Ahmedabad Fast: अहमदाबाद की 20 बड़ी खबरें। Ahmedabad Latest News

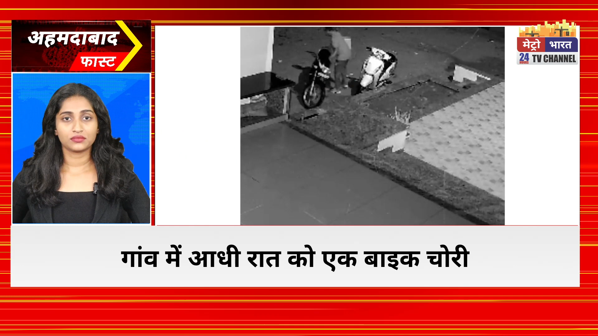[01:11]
सावर काठा के खेड ब्रह्मा गाव में आधिर रात को एक बाइक चोरी हुई पूरी घटना सिसी टीवी में कैत